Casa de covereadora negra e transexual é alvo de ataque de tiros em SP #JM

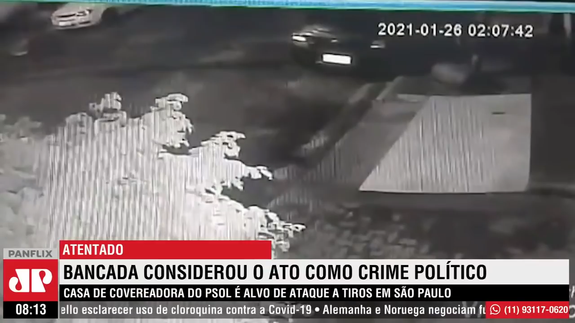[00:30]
com vidros escuros, parou bem em frente à casa de Carolina, pouco depois das duas horas da manhã. O veículo permaneceu estacionado no local por cerca de três minutos. Vizinhos confirmaram que este foi justamente o horário do som dos disparos.